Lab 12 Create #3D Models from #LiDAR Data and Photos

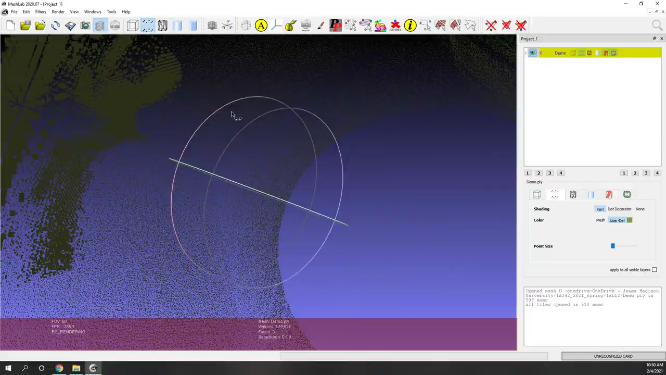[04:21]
So each dot represent reflective signals of the LIDAR data.
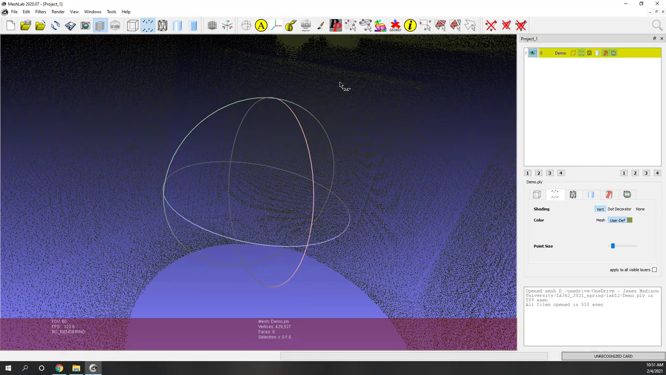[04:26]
Okay, so right now those are points. So we are going to convert those points into 3D models.
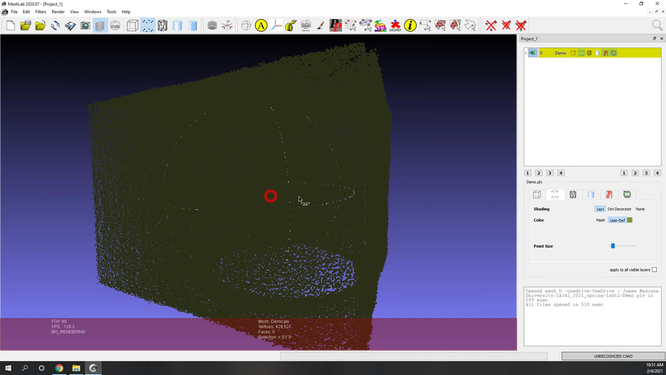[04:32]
Okay, so continuous mesh. So first, let's go to filter. And let's select point set. And let's compute the normals. Okay, so the normals from the point sets. So here you can try use different parameters.
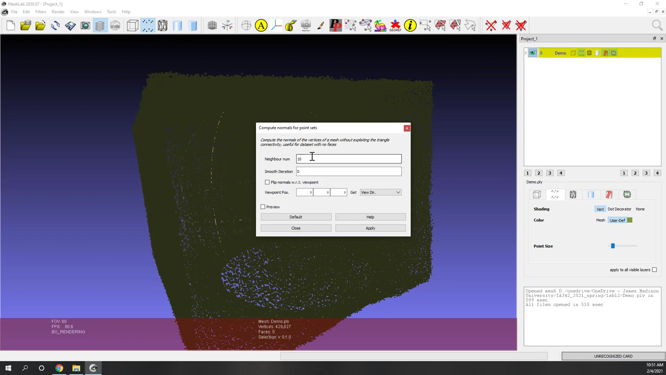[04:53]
But normally I just use the default one. And I hit apply. So that will calculate the normals.
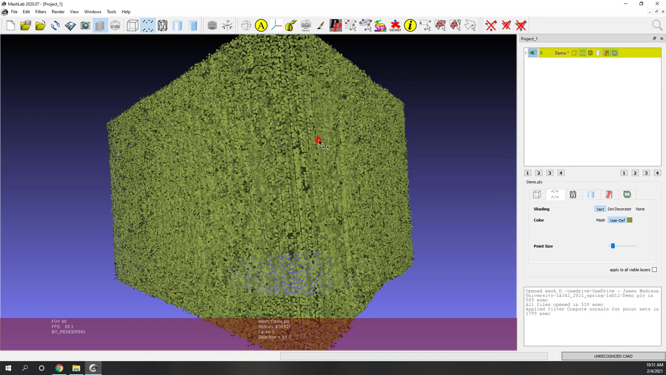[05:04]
Okay, and the next we are going to create those surfaces. So we are going to reconstruct the surfaces from the normals. So let's go to filter. Remeshing. And you can use different algorithms. So the one that I use is a person screened person algorithm.
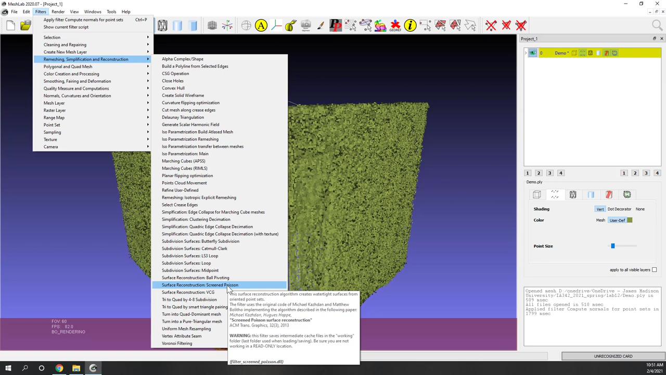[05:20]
If you are interested, you can read this article. So this one works pretty well for my data set.
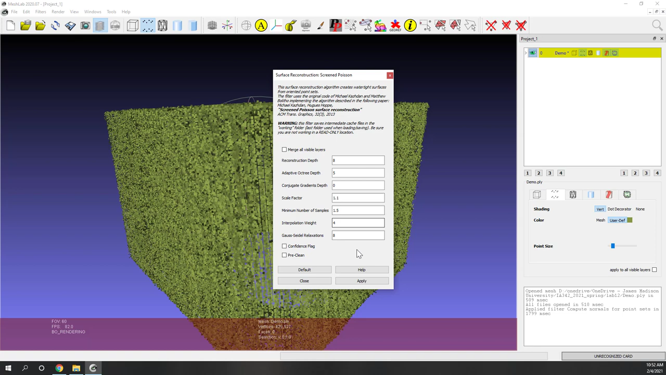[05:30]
Again, you can try use different parameters. But I will just use the default one. So I hit apply. Okay, and later on in the project window.
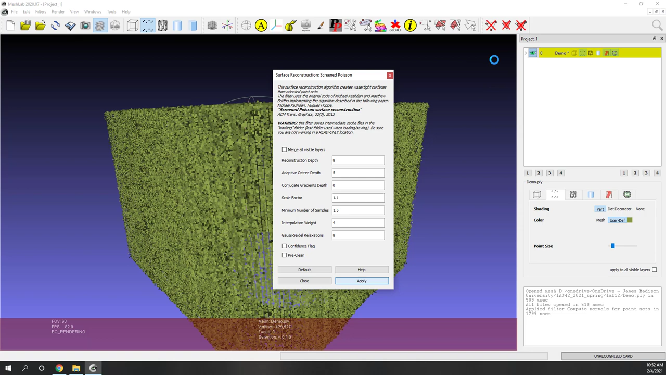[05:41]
And you can see here we have a new mesh that being created.
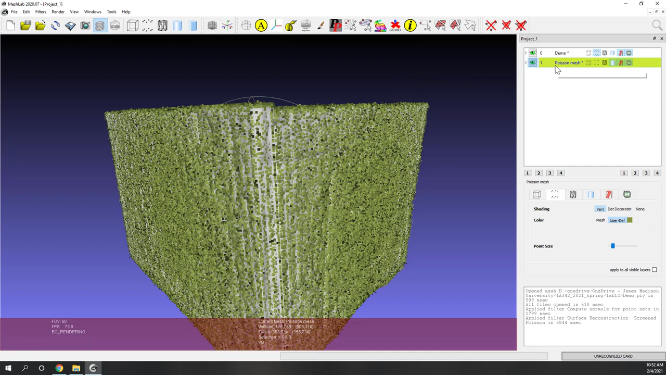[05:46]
So let's let me turn off the point. So here you can see we have this new mesh. Okay, so those are the 3D models. So depending on the resolution of the 3D object. So the 3D models may look like slightly different. So here you can see this is the house. And we can go inside of the house. And you can see the fan.
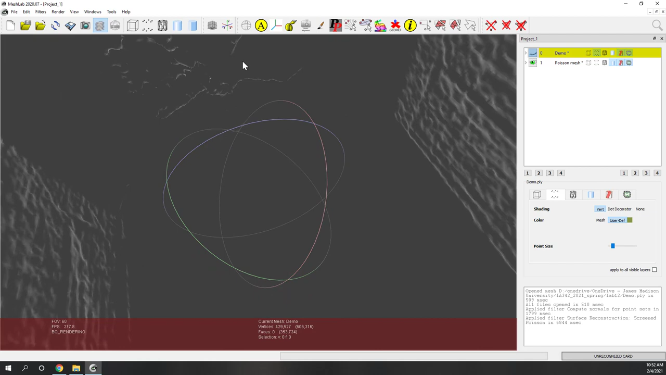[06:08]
Okay. On the top. Okay.
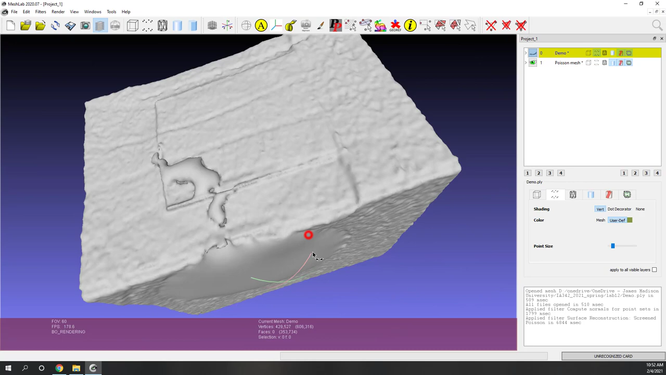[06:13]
So this is not a very high resolution model. Because we are using a non-professional LiDAR scanner.
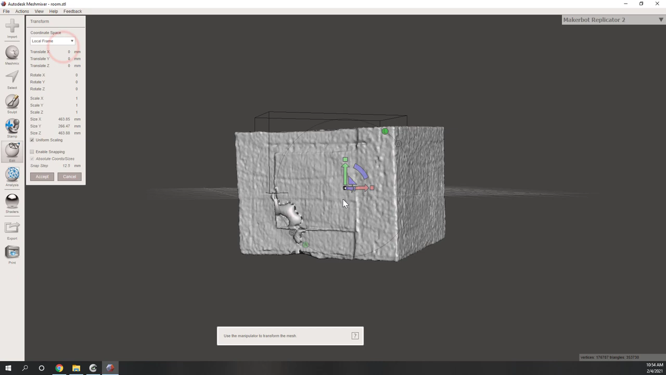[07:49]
And you can see right now the model, the size is more than 4 meters. Okay. Okay.
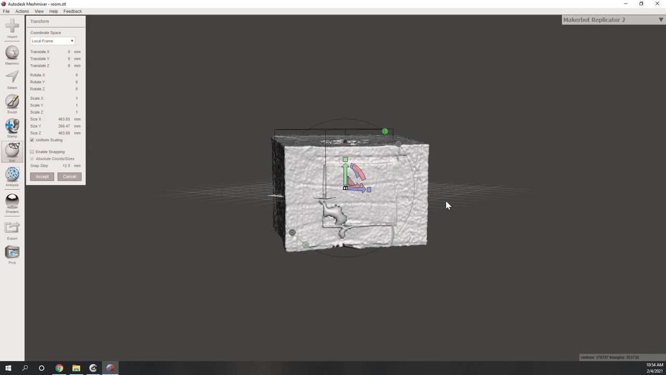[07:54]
So that's because we use the lidar data. So that is the true size, I think, of this room.